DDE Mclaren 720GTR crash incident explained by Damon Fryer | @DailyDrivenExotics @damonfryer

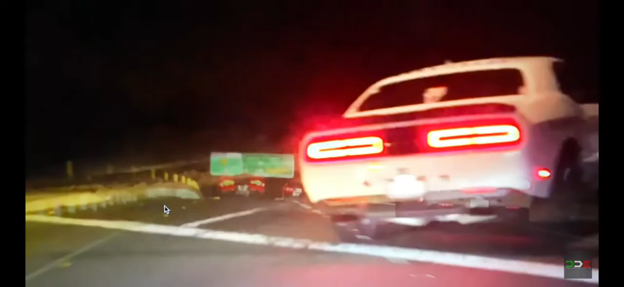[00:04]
I'm here in the left lane now what's really important here and let's go from the top there's a Lamborghini right here in front of the car that hits the back of my car I'm already in the left lane this is the seven seven twenty here
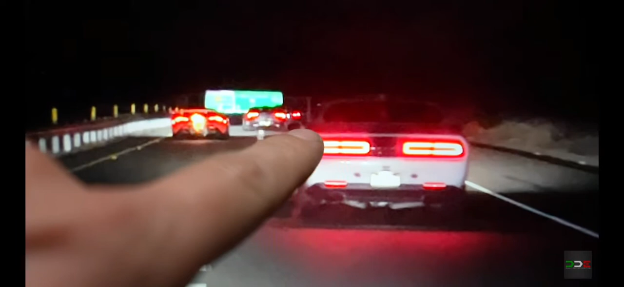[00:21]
you're about to see said Lamborghini cross in front of me nice little flame while I shift okay seven twenty black STO Huracan right in front of me we have plenty of space at this point I'm actually not even accelerating at this point cuz I'm giving the Lamborghini a little more space now notice right here the Sun this lane is to enter the 73 freeway
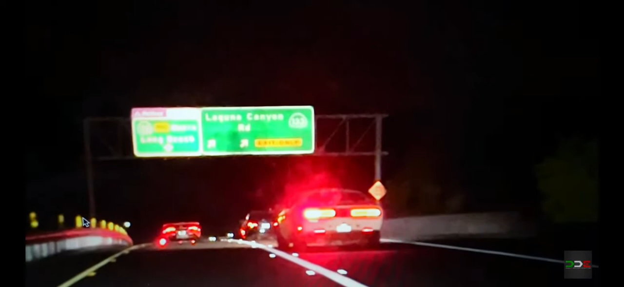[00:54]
these cars are all gonna try to move into this left lane there's the white car that ends up in the back of my car
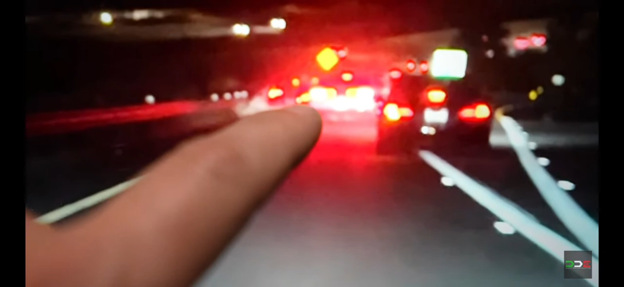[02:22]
you can just see my left tail light and the Lamborghini is right up against the railing and this is where the impact happens BAM Lamborghini is right up against the railing I'm not even on my brakes I was just coasting down the hill I get hit brake lights come on for me I come to a stop right here here's the Lamborghini up against the railing and here's the car do you see how there's these two cars in front of me trying
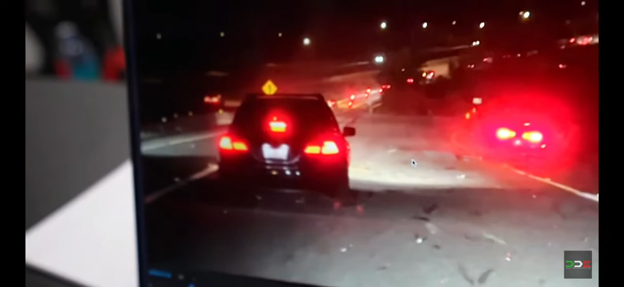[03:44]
right side of the freeway I'm sitting over here so let's go to the beginning play it one more time
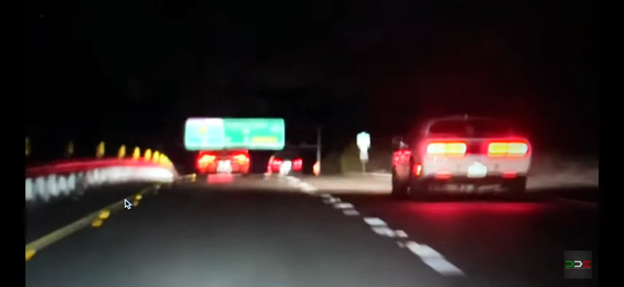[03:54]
Lamborghini jumps in front of me this doesn't look like it but there's actually a decent amount of room he's got like a whole car length gap in front of me which is fine plus he's accelerating I'm not really accelerating that hard driving everything's good I got lots of space around me I see the accident about to potentially happen in front of me I'm braking right now everyone in front of me is braking he's still not braking oh just realized what's going on danger danger I'm here not on the brakes watch my brakes come on after he hits me boom my brakes come on